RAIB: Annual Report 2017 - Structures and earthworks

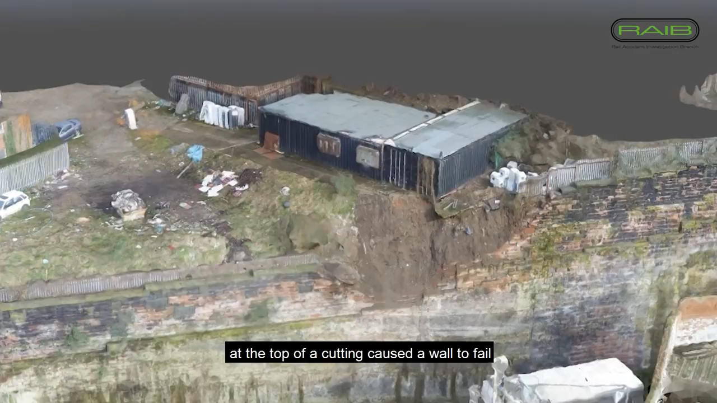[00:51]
wall to fail and this resulted in debris being deposited on the railway line.